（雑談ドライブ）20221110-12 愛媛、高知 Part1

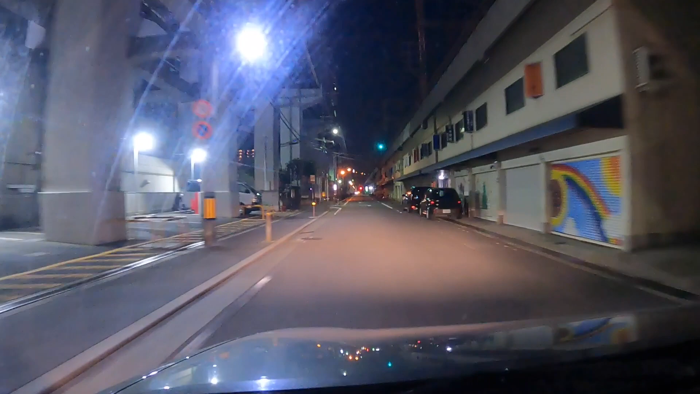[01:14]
いや、梅田タクシーすごいですね。もう一車線塞いでて、なんか警備員さん出てましたよ、国道1号線梅田新道かな。
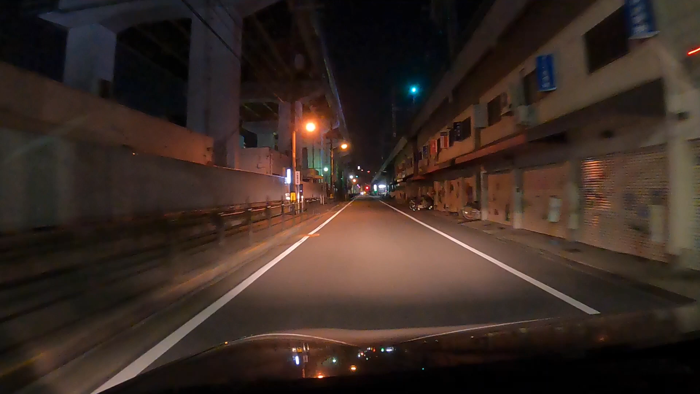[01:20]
いや、もうなかなか走りにくかったですけどね。まあ私も久しぶりに夜、もう車乗るの、車はね、がっつり乗るのがもう今回めちゃくちゃ久しぶりですね。車は昨日乗りました、久しぶりに。これまた昨日 ETC カードをね、私ね、ETC カード作るの忘れてましてねいや、走りました、走りまくりましたね。はい、あ、なんかテクニカルなこと言ってる、これ言ったんね、合法なのかな、これ。
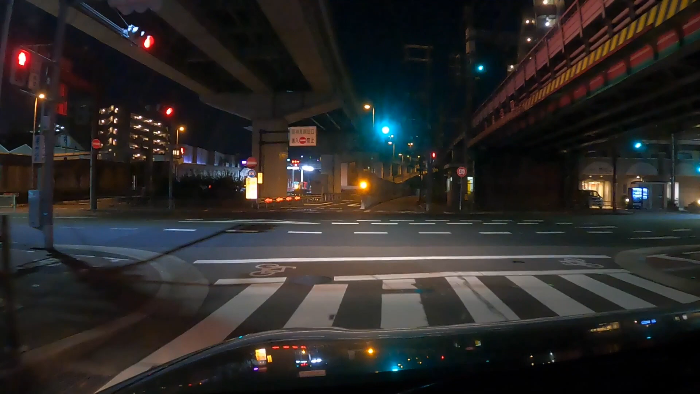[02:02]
なのでちょっと気をつけないといけないなと思いまして、で、まあ、ETC カード無事、これ U ターンしろ言ってんでしょ。 U ターンです。 いや、無理です、 左方向入り口です。 こんなの U ターンできないので、この角度うちいくら軽でも U ターン無理なので、一回ぐるっと回ってきましょう。
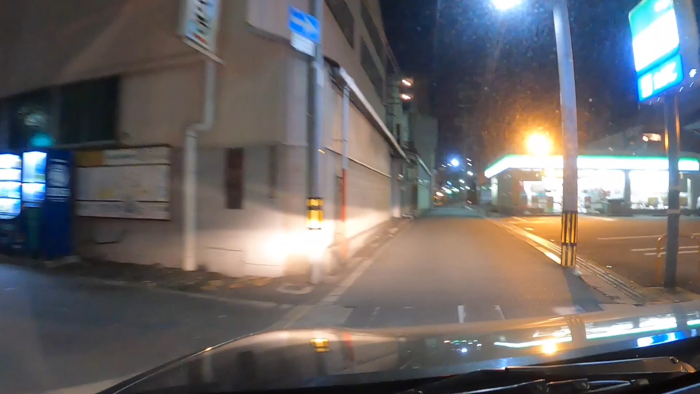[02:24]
コンビニ入ってね、行っちゃうとコンビニさんがコンビニさんに悪いんで、これ左行けないかな。
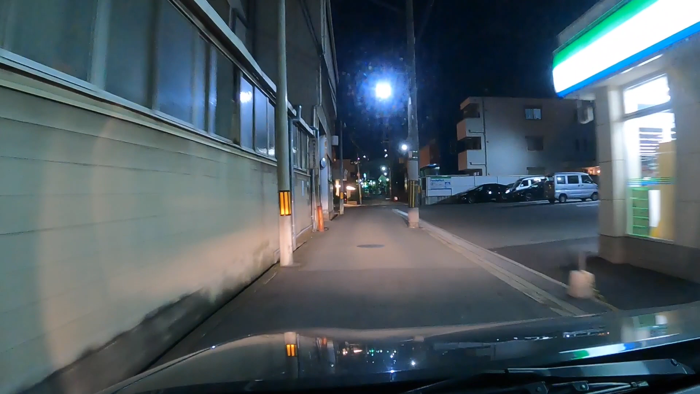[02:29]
ここはね、走ったことあるんです、私も。
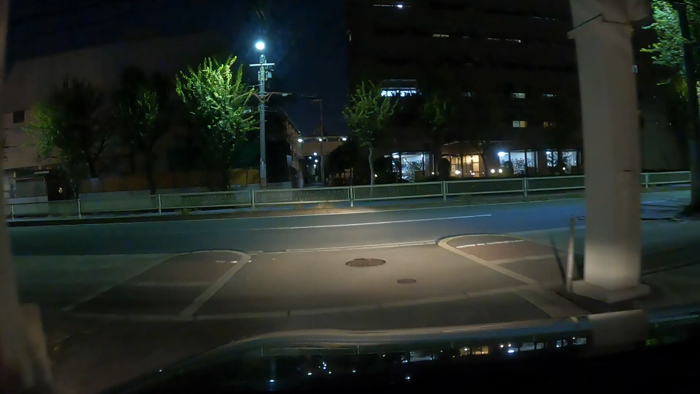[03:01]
うわ、何この道。 その先、左方向、 はい、 入り口です。 はい、了解です。ETC カード入ってますね。よいしょ。あ、皆さん U ターンするんだね。まあ、標識出てなかったんで、 U ターン禁止のね、展開禁止の標識出てなかったりしてもいいとは思うんですけど、万が一ね、あそこパトカー止まってましたしね。うん、うわ、緊張する。初めてのカードで ETC です。
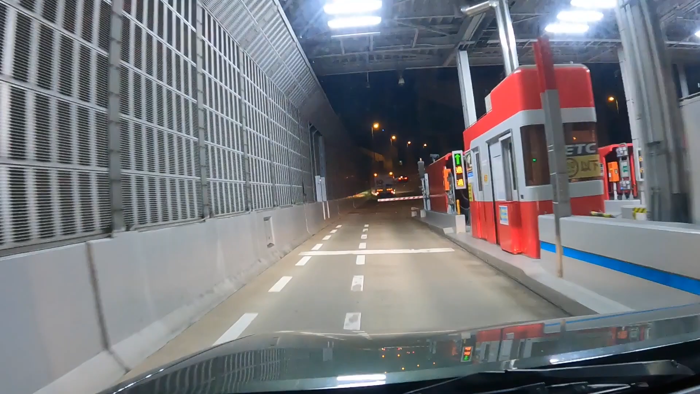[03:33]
おお、来た。ちなみにね、阪神高速高いんですよね。だから乗るところすごい悩んだんですけど、神戸線なんですけどね、
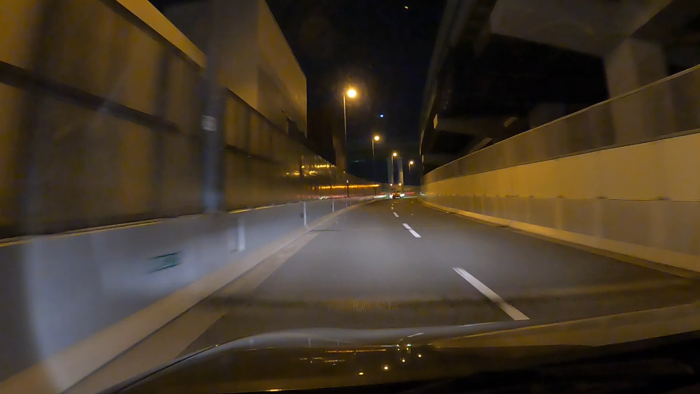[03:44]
環状線で走らされそうになったので、もうあ、高くなると思ってね、多分月見山ぐらいまで行こうと思ってます。今回はね、瀬戸大橋を通っていこうと思うんですけど、夜間割引、0時から4時の間の 30% 引きで行こうと思うので、もう高速で。で、ただそのこの阪神高速代は 30% 瀬戸大橋で 30% 浮いた分で補填できるかなっていう気もするんで、それで行こうと思います。
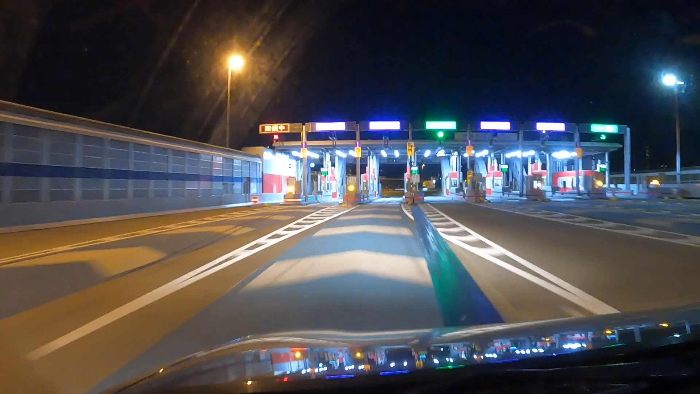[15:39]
怖い。あの右側2車線なんか行っちゃダメだわ。怖くてよう行けない。あ、でもね、これほんま ETC なかったらね、金額すごかったんで。ちなみに ETC があればね、夜間深夜割引使って阪神高速使っても7000円ぐらいですよ。軽は安いですね。あ、でもね、多分ね、九州行く方が安いですよ。